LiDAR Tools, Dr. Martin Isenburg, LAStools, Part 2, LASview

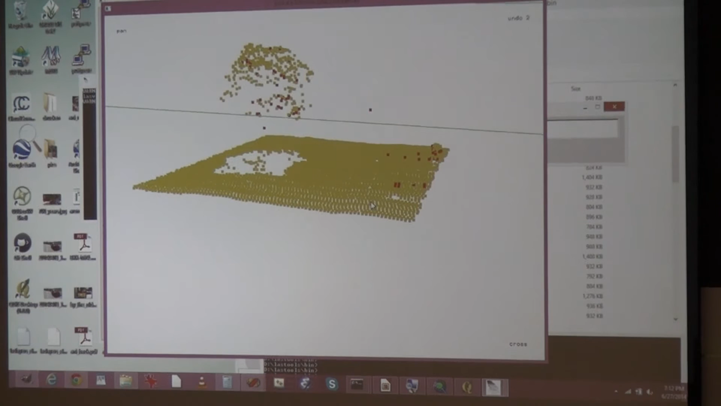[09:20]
There, yeah. So we removed these points before. Control redo. These were the points that were removed. That's why we didn't see a first return for them. We only saw the last returns, but there were no first returns. Because the first return, these were the wire hits that we removed. So if I say control undo, then I see them again. And now it makes more sense. There are blue points that do have a corresponding red point.
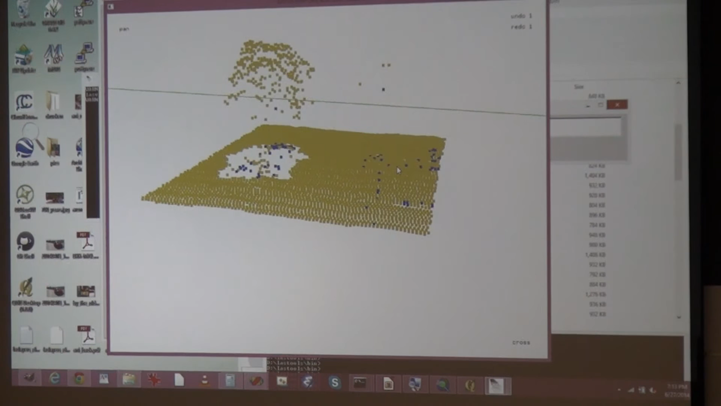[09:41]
We just had removed them in the, earlier. What else can you do?
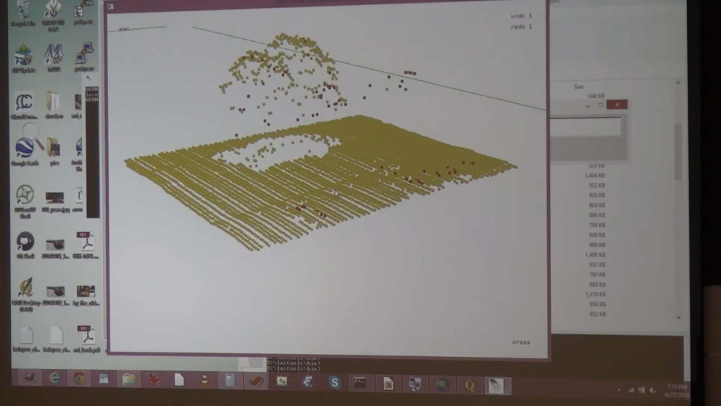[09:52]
You can, they're already ground classified. So now I pick all the ground points. And you see the ground points, it's a combination of first returns and last returns. Or it's all last returns.
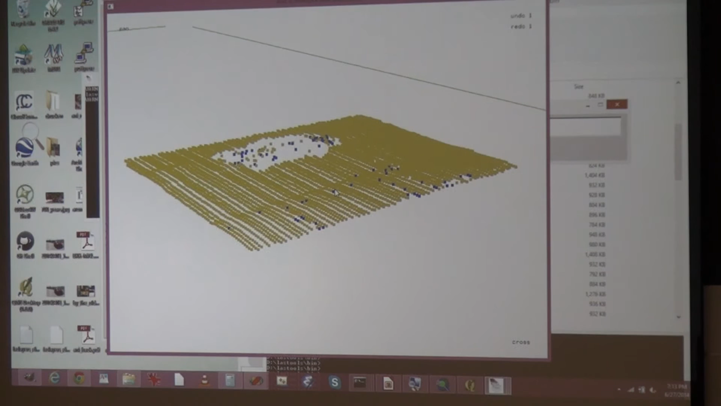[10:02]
But not every last return is a ground return. Because if I go back to the classification, these are now, the brown points are all ground points.
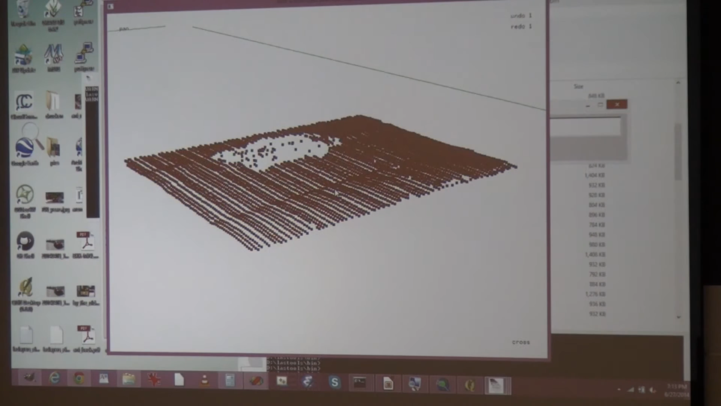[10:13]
And I say last, these are all the last returns. So the last returns include a lot of points in the tree.
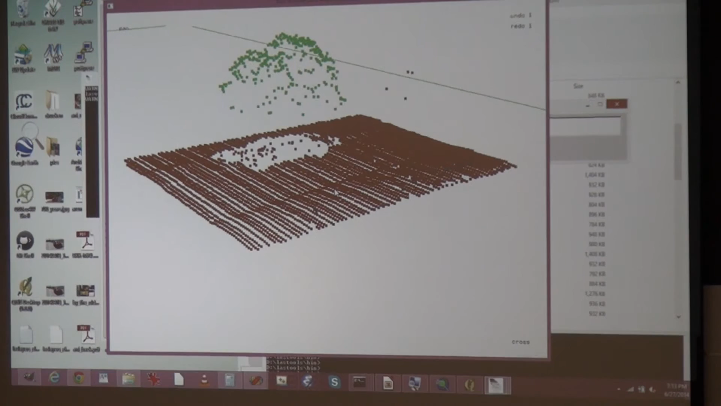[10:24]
If I only look at the ground returns, I can now triangulate the points.
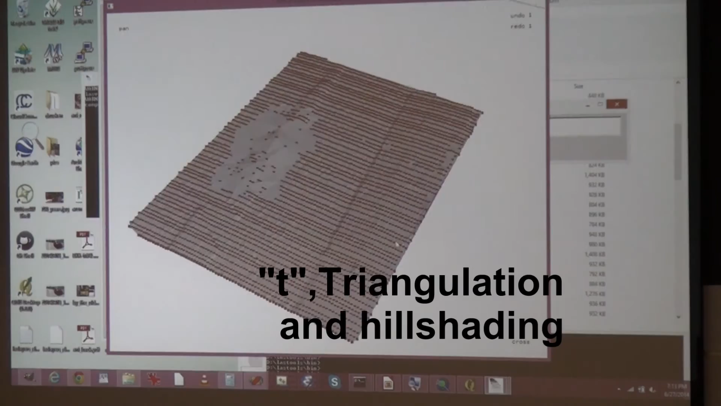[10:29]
Just by pressing T and you get a triangulation, a hill shade.
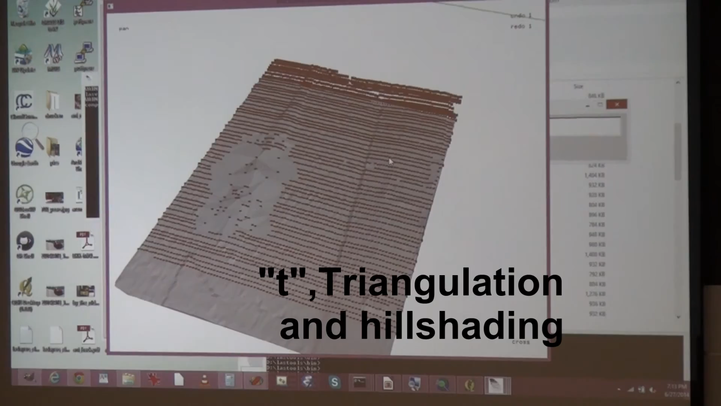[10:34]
And I can walk around and leave it behind.
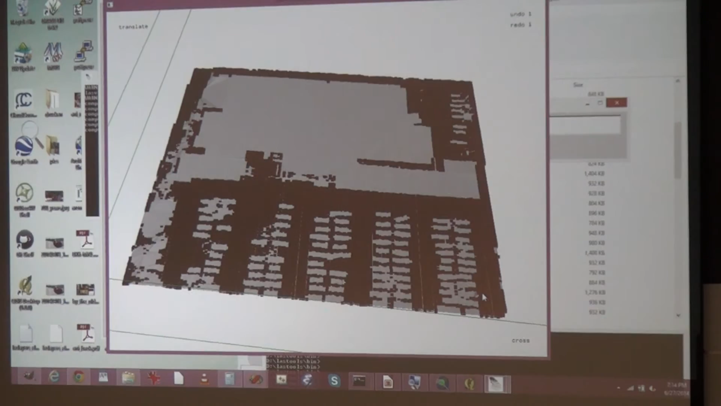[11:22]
So now you see, I can also change the shading of the triangles.
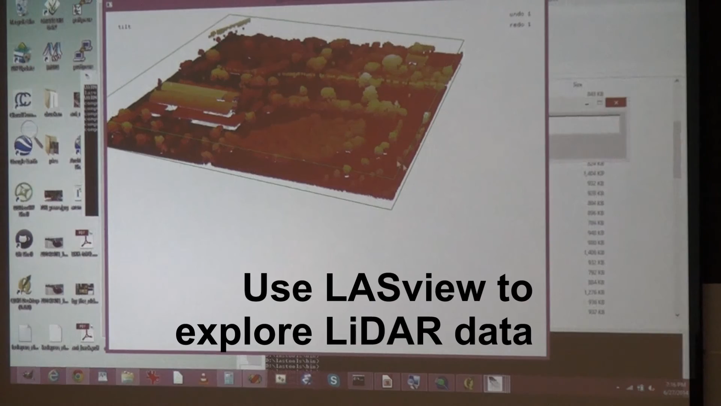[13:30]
And so now I'm looking at all the points again. I guess I can look only at the ground and the building.
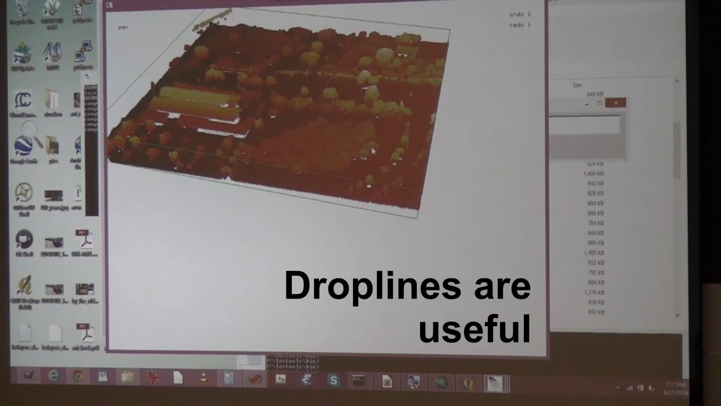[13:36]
I can triangulate them.
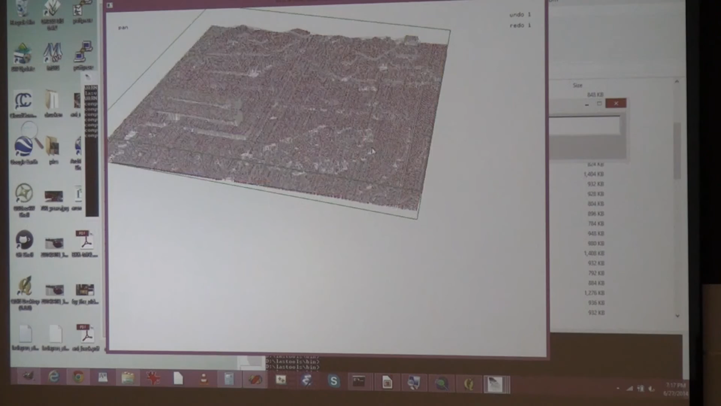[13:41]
Now I make the point size zero and I go through different shading modes.